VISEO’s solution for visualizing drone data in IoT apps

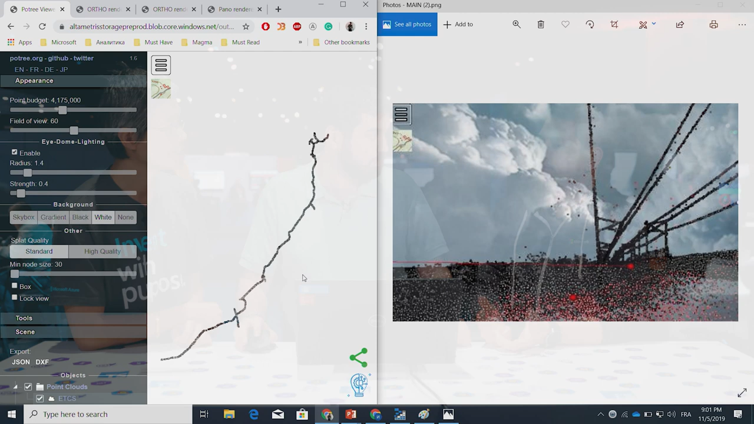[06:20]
Okay. So here on the right-hand side, you can see some number of dots, laser dots. Yeah. So it's few hours of capturing. Okay. So you can see only with few hours, you've got a huge, a large number of dots. Yeah. You can see it's so precise that you can see even the wire, the electrical wires. So you can see the dots that appears here. Okay. And after, the professional who is working in railway company can analyze this picture, and he can zoom it, he can change the type of the visualization.
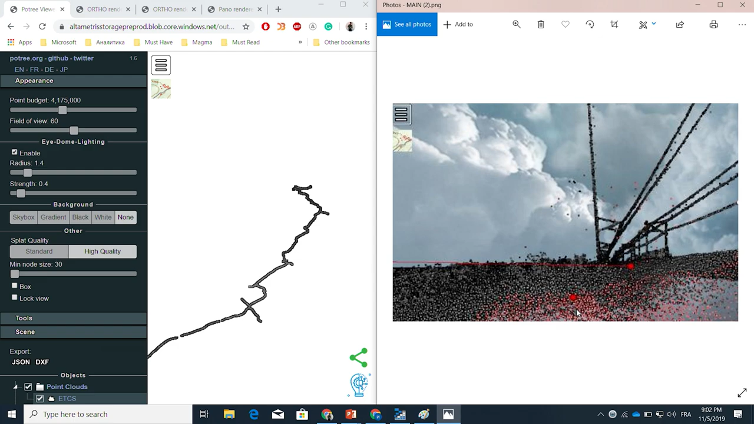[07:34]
And for example here, on this detail, what is that can be used for? Is for example, if you want to increase the railway station or use another model of train, they can not only simulate, they can measure precisely because it's laser dots. They can calculate the distance square meters.
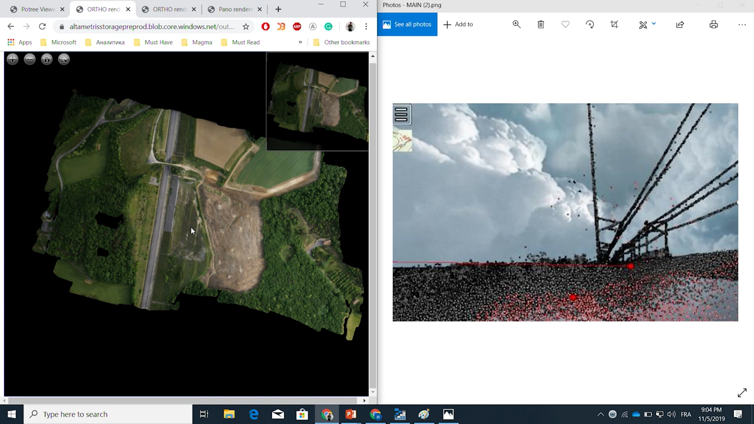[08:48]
Okay. Here, it looks your bridge.
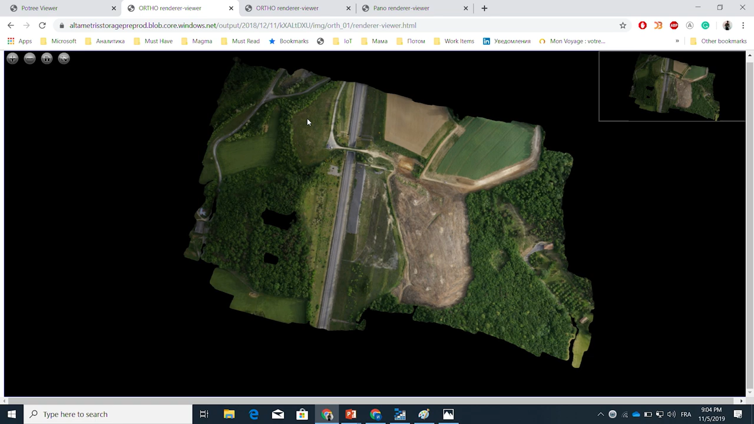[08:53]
You can see the bridge. Yeah. Let's zoom on it. Okay. This is one of, you can see that we are zooming without the losing the quality.